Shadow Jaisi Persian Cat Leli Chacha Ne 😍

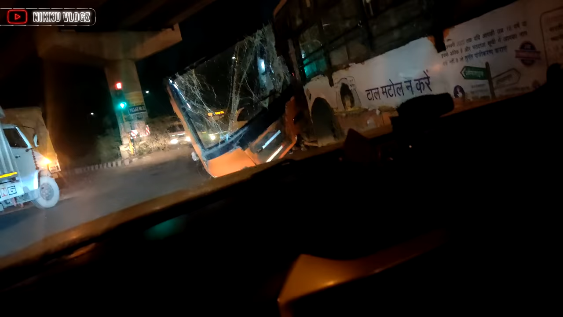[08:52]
बस का एक्सिदेंट वर रखा है गाइस बस का देखो कितना खतरनाग एक्सिदेंट और रखा है अपर पली सिल लगी किदर है किदर है किदर है निचे गुजगी